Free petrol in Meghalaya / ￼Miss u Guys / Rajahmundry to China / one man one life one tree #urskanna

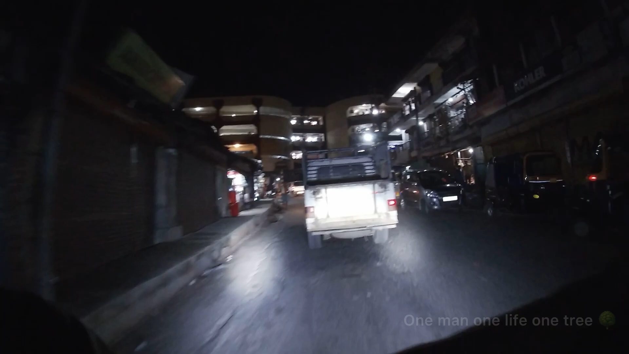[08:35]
ఇది తురా అనేది 1 ఆఫ్ ది డిస్ట్రిక్ట్ ఇన్ మేఘాలయ. బిల్డింగ్ చూడండి ఎంత బాగుంది,
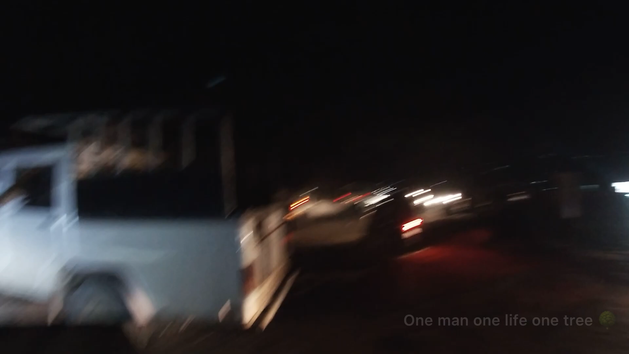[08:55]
సో ఈ లెఫ్ట్ తీసుకొని ఈ రైట్ తీసుకొని ఇలా వెళ్ళినాం అనుకోండి, ఆ రోజు గుడికి తీసుకెళ్ళి వదిలిపెట్టాలన్నమాట ఆ బ్రదర్ వచ్చేసి.
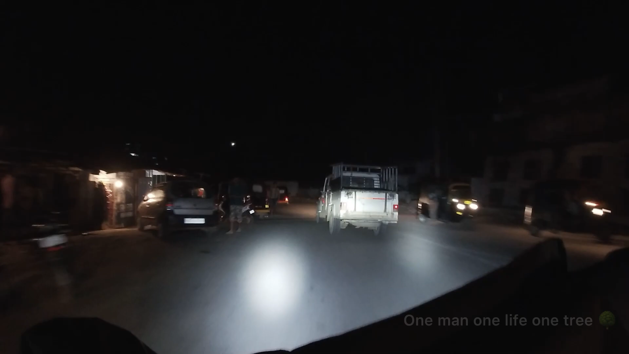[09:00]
థ్యాంక్ యూ సో మచ్ బ్రదర్, ఆ రోజు హెల్ప్ చేసినందుకు. సో మన వెహికల్ అమ్మటి వెళ్ళాలి, ఇదే మన వెహికల్.
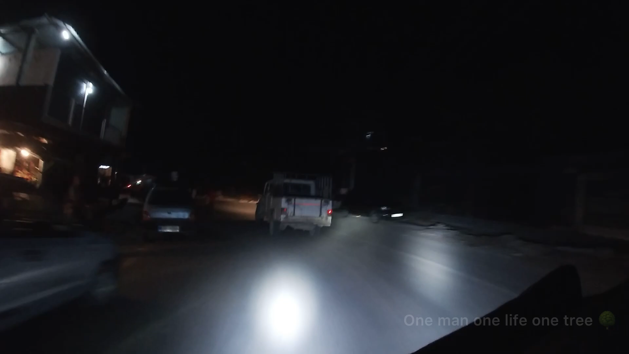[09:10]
నాకు చూస్తూ మన దగ్గర కాదు,
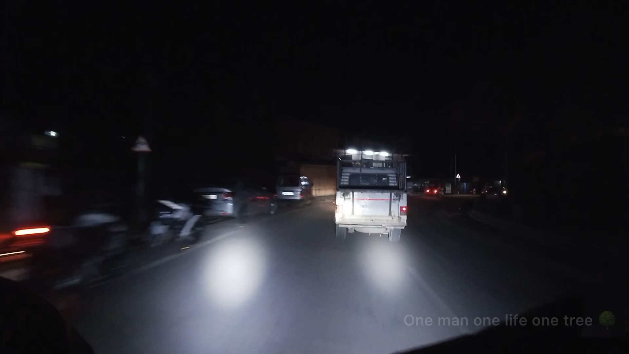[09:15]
బయట చూస్తూ నాలుగు బయట పెట్టి అనమాట
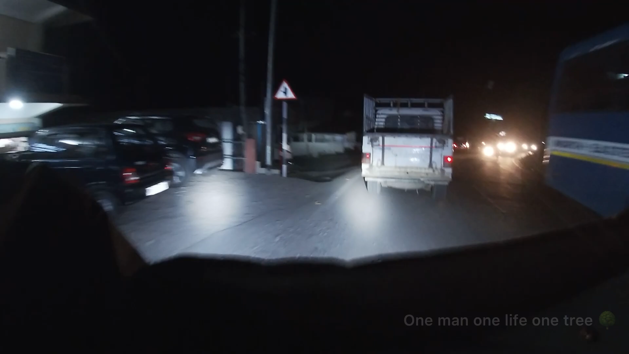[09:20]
వెహికల్ గుర్తుపట్టాలంటే లెఫ్ట్ సైడ్ చూస్తే మన దగ్గర కాదు అంతే.
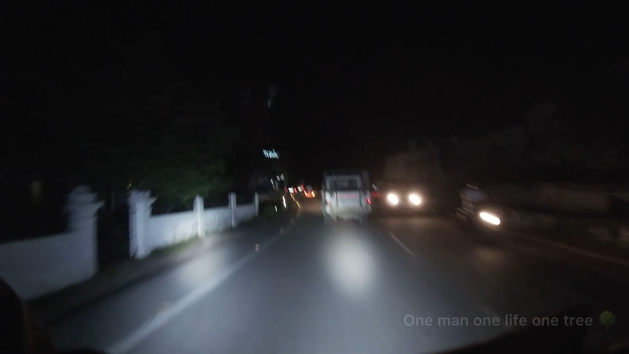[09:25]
మన దగ్గర కాదు కనబడుతుందా, లైటింగ్ తక్కువ ఉంది కాబట్టి కనపడ పోవచ్చు మన దగ్గర.